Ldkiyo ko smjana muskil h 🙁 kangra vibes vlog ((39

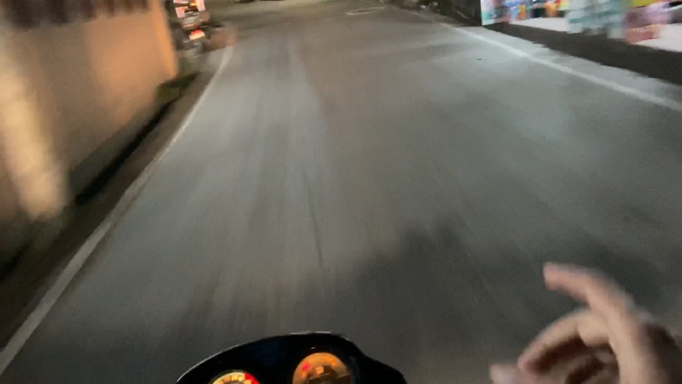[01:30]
हमारा कांगड़ा शहर जो कि सुनसान गलियां सुनसान बन चुका है, ना बंदा ना बंदे की चाहत,
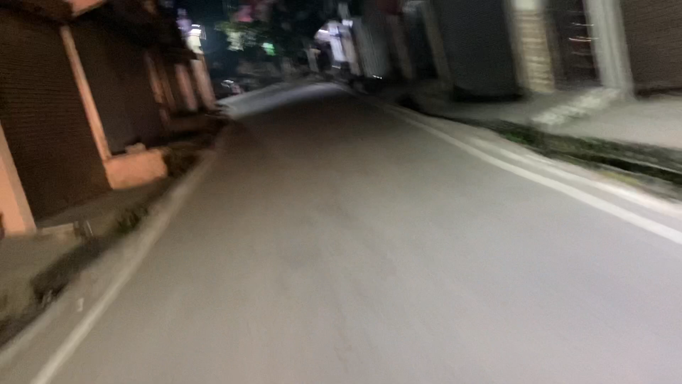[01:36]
कुत्ता बिल्ली बांदर कुछ भी नहीं दिख रहा।
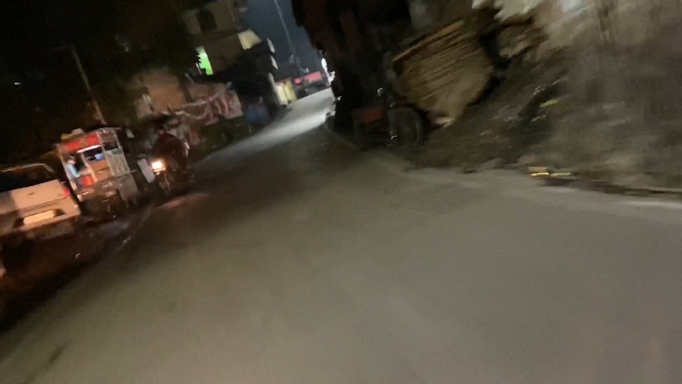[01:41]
ओ एक आया बाइक वाला, ना तू जा, नाका तो नहीं है आगे, पुलिस का नाका नहीं है,
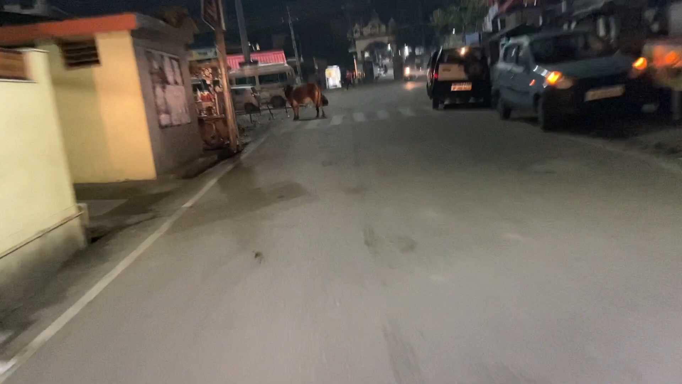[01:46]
खड़ा कोई नहीं, ये नाका नहीं है भैया।
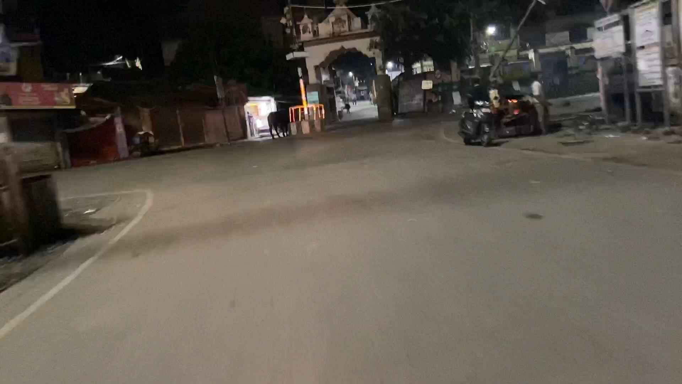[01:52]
ये है हमारा गाइस कांगड़ा शहर, ये यहाँ की कोर्ट, यहाँ के यहाँ जो है पेशी हुई हो यार, ये कौन है,
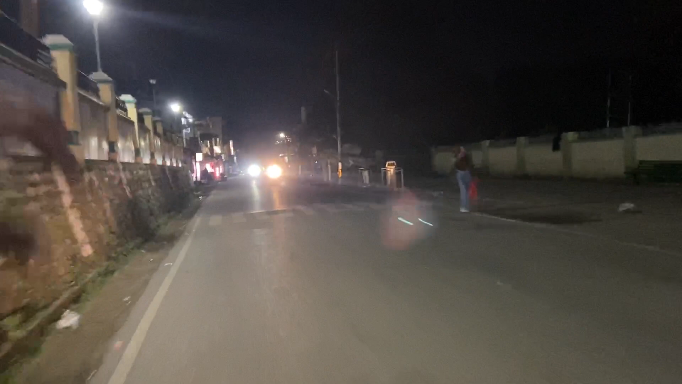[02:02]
कोई भी नहीं है, ये तहसील है हमारी साइड,